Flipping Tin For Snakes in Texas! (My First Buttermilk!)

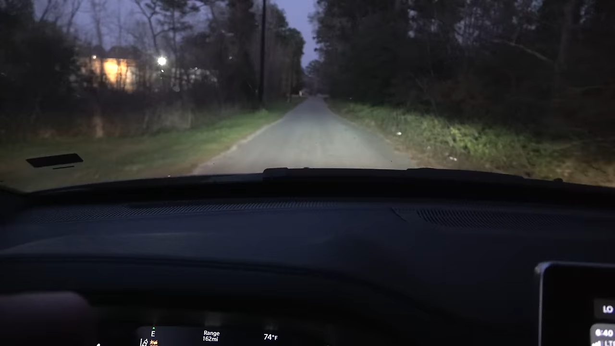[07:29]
just cruising this tiny strip just to see if i get lucky